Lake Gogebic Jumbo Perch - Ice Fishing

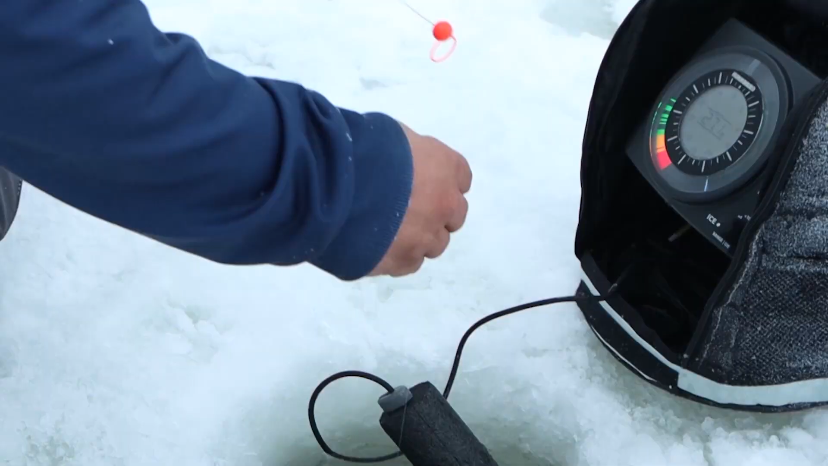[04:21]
Help trip them and we set them down So right now we're in 27 feet of water what we'll like to do is set it between 25 feet so about two feet off the bottom That way in those perch are cruising around they're going to see that wiggler and they'll come up and hopefully smack it And it's a little bit chilly here today below freezing anyways We like to just throw a hole cover over it
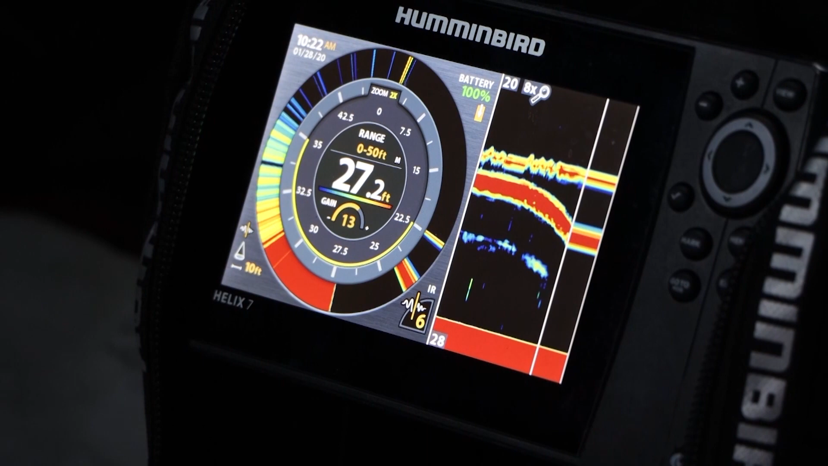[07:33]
On screen: depth 27.2 ft
So when we set up our our units will zoom on the bottom half of the screen since these
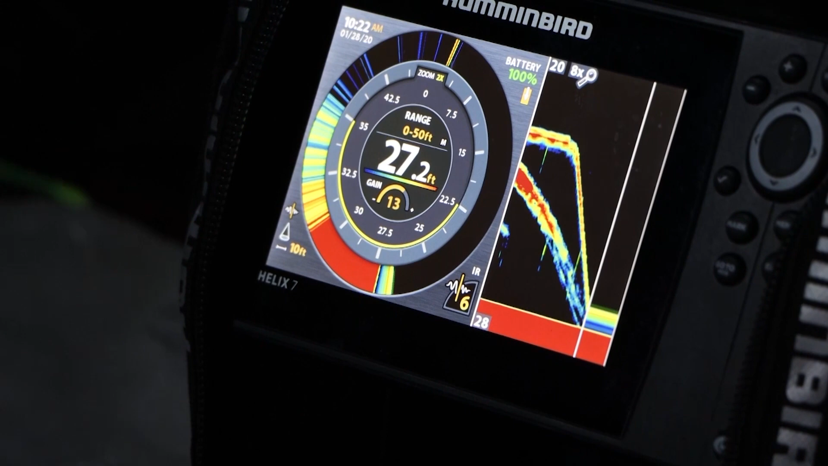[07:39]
On screen: depth 27.2 ft
fish Almost always come up off the bottom So anytime you see marks up higher like this
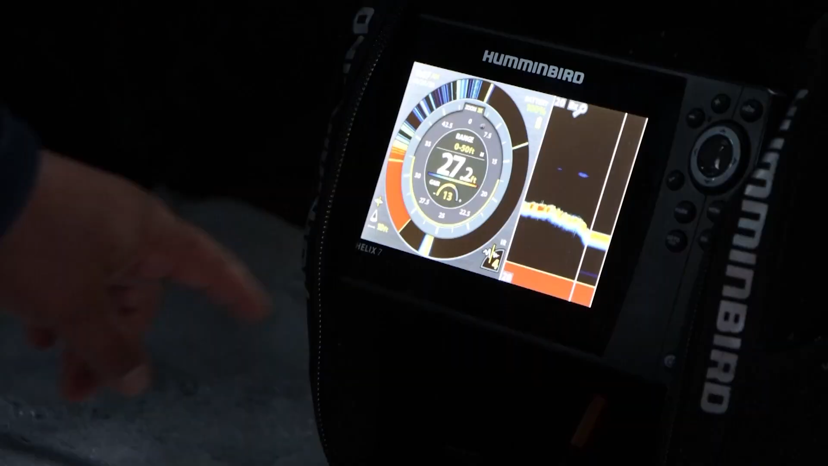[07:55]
So on these hummingbirds it's nice you can have the dial
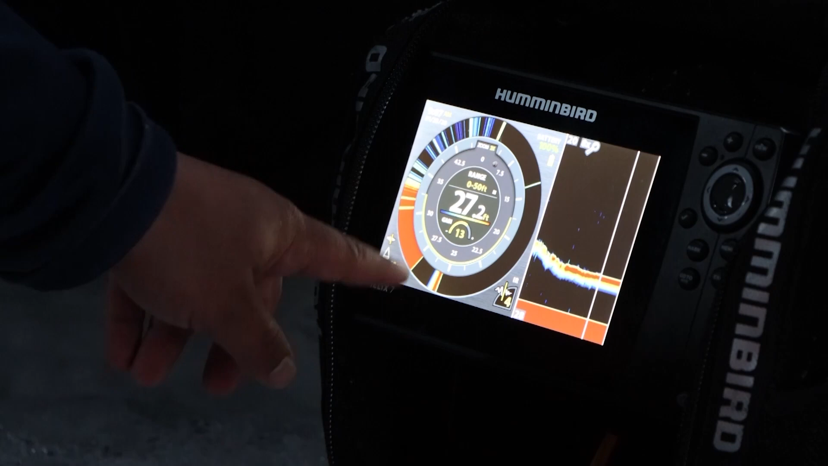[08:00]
So you can see the whole water column But then from the yellow down is a zoom window And then this side is magnified
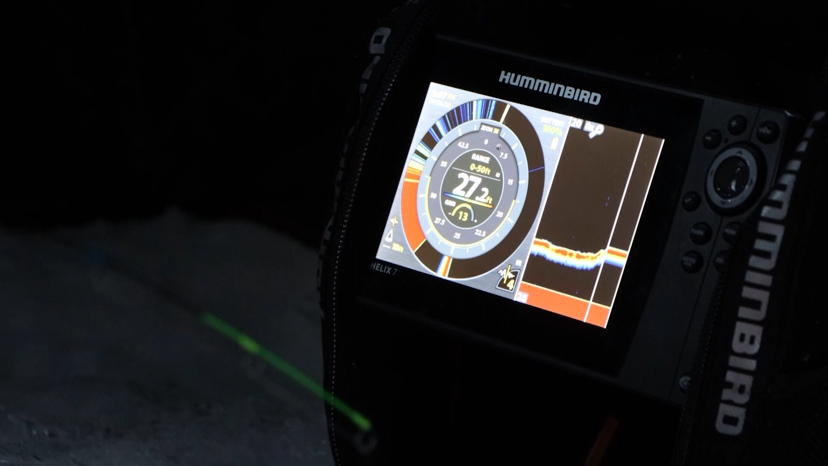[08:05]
On screen: depth 27.2 ft
On the bottom part bottom two feet of the water column as well Maybe we'll get a double
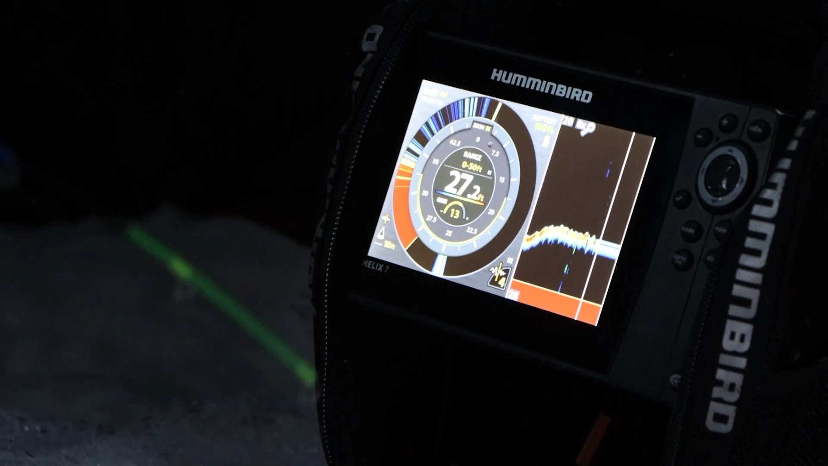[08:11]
And he smacked it He did Here he comes